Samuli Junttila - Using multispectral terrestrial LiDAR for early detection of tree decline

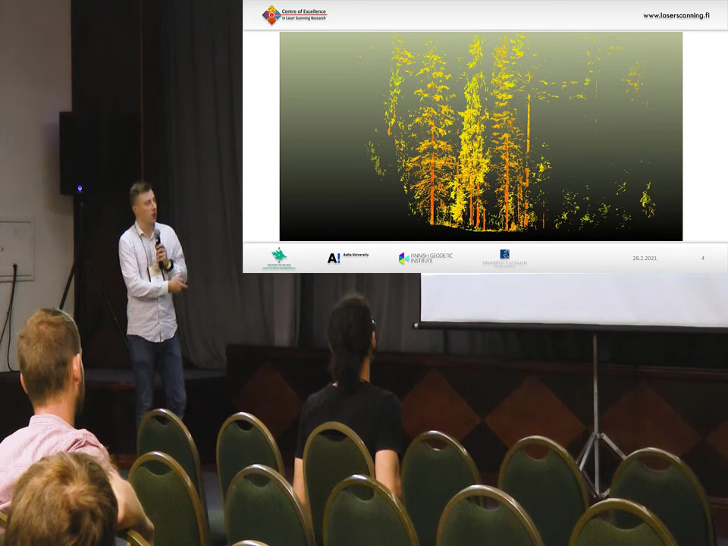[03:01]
You can quite clearly see the differences in the reflectance from the bark and yields. It's a knowledge source.